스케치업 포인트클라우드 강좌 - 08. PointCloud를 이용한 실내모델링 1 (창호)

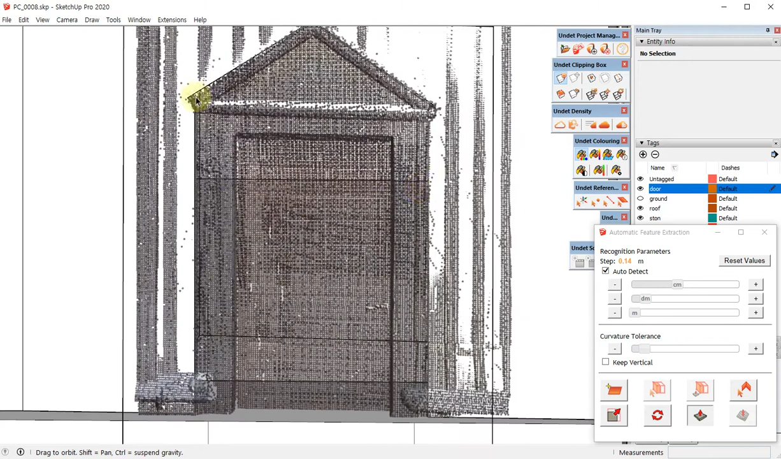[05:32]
지금 보시면 이렇게 오프닝을 만들어 놨는데요. 이쪽에 이번에는 면을 채워서 모델링을 해 보도록 하겠습니다.
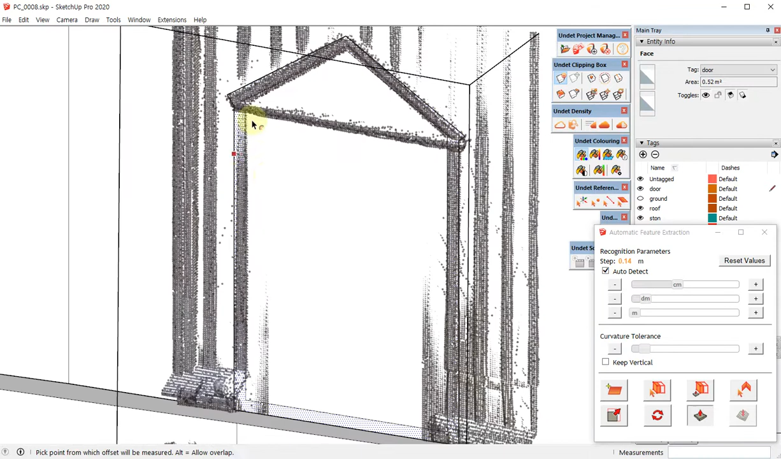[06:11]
아래쪽에도 프레임이 갑니다. 그래서 라인 도구를 이용해서 프레임이 가는 부분을 끊어주시구요.
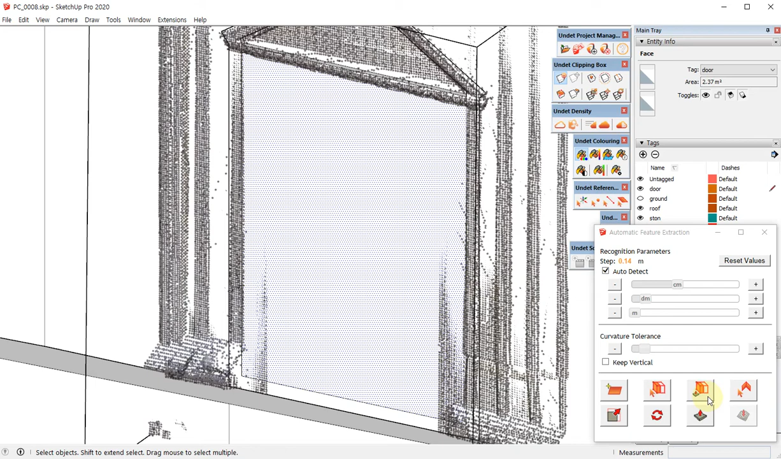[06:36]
네 포인트 클라우드를 눌러서 이렇게 모델링을 하시면 됩니다.
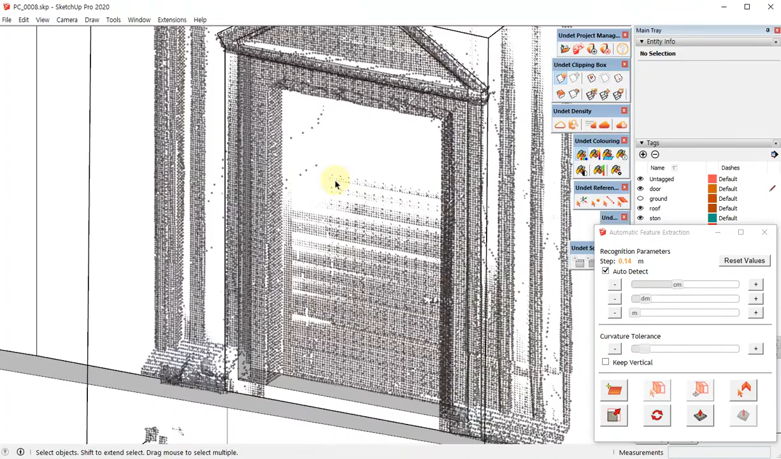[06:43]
지금 가장 뒤쪽으로 밀어 넣었는데요. 이쪽에 보시면 또 프레임이 보이시죠. 자 이쪽도 옵셋을 통해서
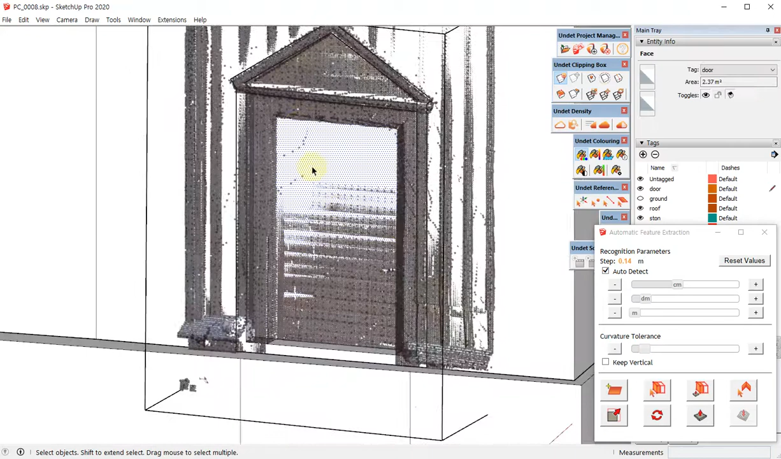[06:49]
다시 면분화를 하도록 하겠습니다.
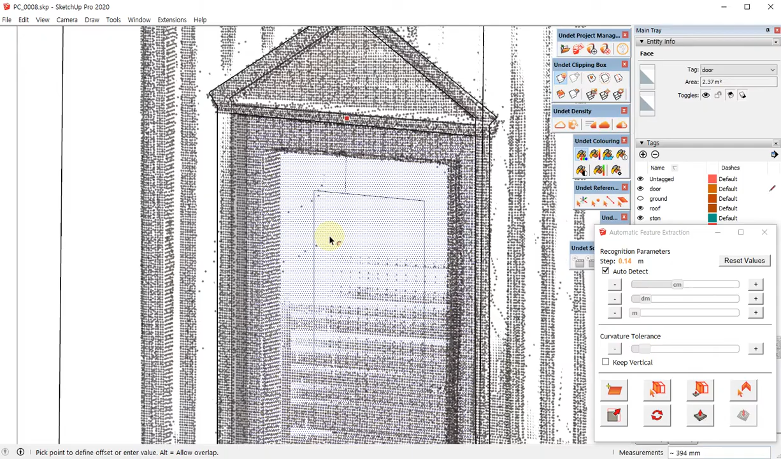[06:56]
일단 대략 이렇게 옵셋을 해주시구요. 그 다음에는 스케일을 이용해서 크기를 변경을 해주시면